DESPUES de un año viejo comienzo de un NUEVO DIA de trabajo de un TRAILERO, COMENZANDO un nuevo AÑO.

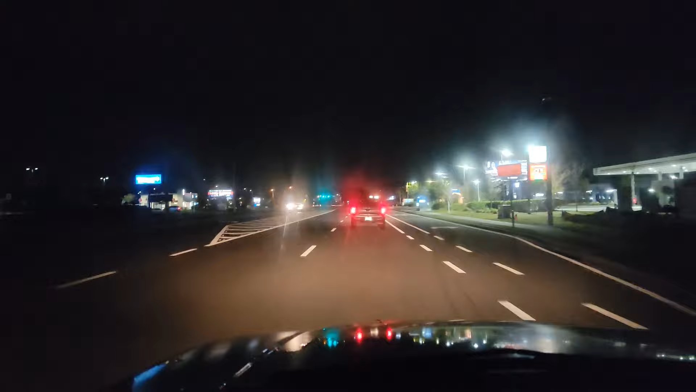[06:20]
La Osceola Parkway. Para allá está un Walmart. Está. Así que mi gente, los vemos allá cuando estemos llegando allá a la yarda, ¿ok? Estamos ahí guachando, los vemos allá, mi gente.
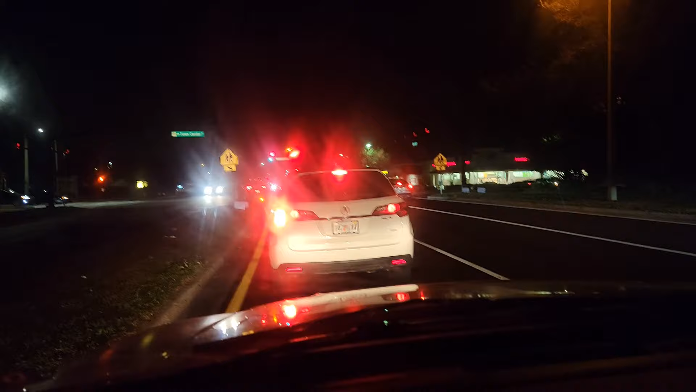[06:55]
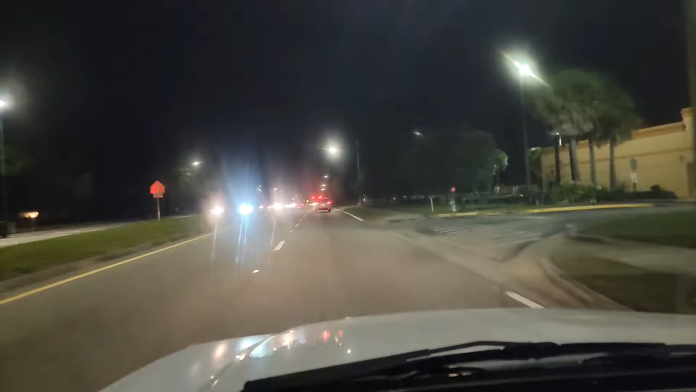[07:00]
Tomamos una derecha y nos llevaba hasta Central Florida, que por ahí está el camión, ¿verdad? El camión que vamos a recoger.
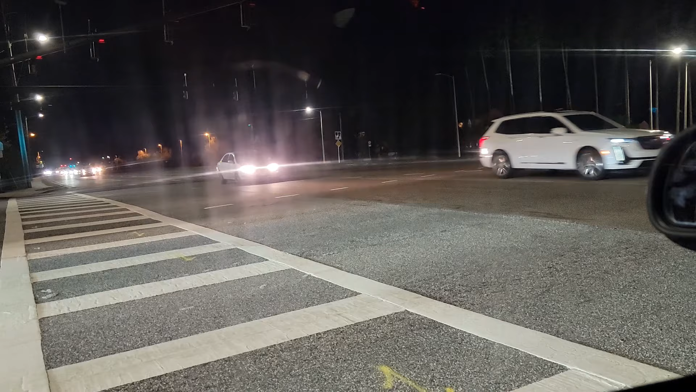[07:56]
La Osceola 192, Kissimmee, San Cloud, en dirección allá.
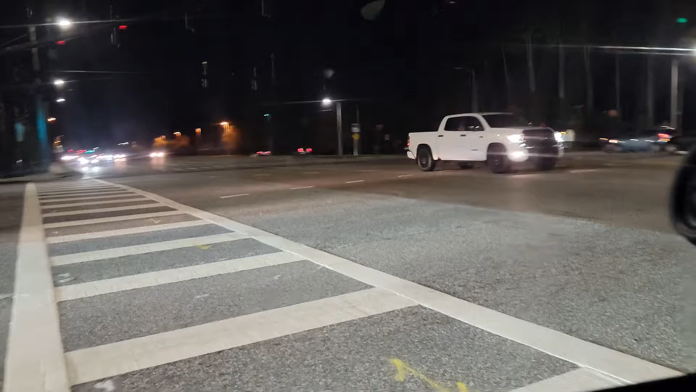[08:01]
Y para allá es donde estamos dirigiéndonos, para allá es que nos encontramos
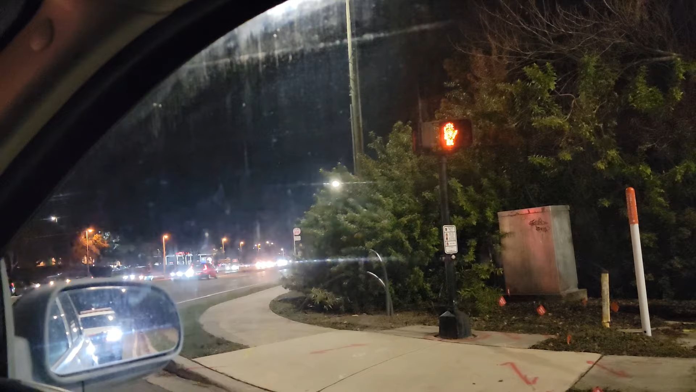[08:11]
el Magic Mall. No es el Magic Mall, es Florida Mall. Sí les digo. Estoy un poco tan tarantado, pero ya lo vamos a despertar con un buen cafecito.
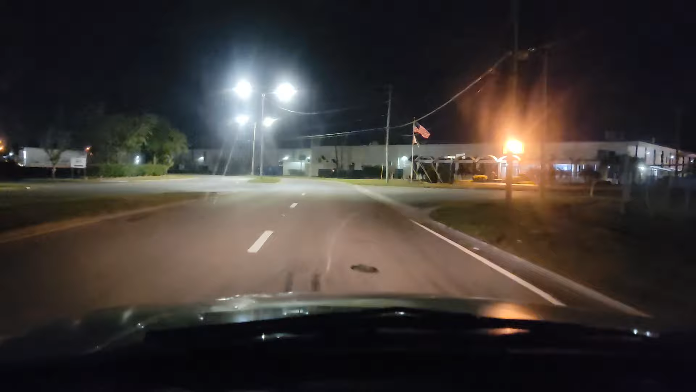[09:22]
Y aquí vamos, mi gente. Aquí vamos a buscar el camión y a empezar a manejar ahora. Esto se encuentra solo. Baby, you killed me. Esa compañía de mudanza de ahí a la derecha, y aquí vamos a doblar a la izquierda hacia nuestra yarda, ¿verdad?
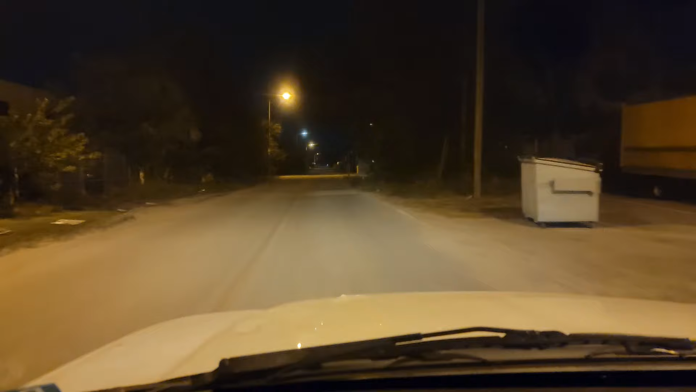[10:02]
Y aquí estamos ya casi arribando a nuestro despedirnos de aquí de Florida. Por ahora, bueno, estamos manejando cerca, ¿verdad?